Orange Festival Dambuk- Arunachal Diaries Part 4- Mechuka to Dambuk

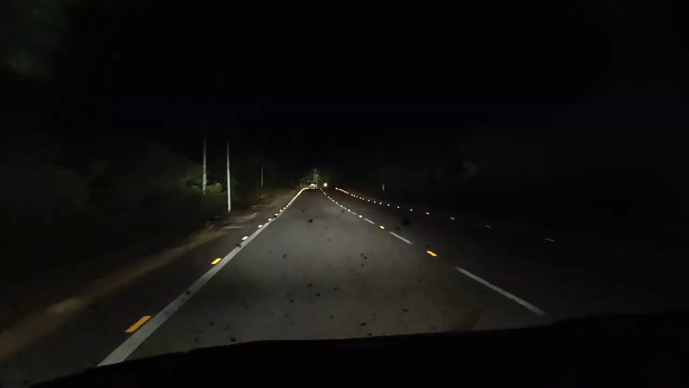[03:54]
So we just left Pasighat and the time is now 6:40 p.m. And we are on our way to Dambuk, which is 60 kilometers from here. It should take around 1 hour. And now the road is at its best. It's very nice road conditions. So our last destination for today is Dambuk, where we will stay tonight at Dambuk.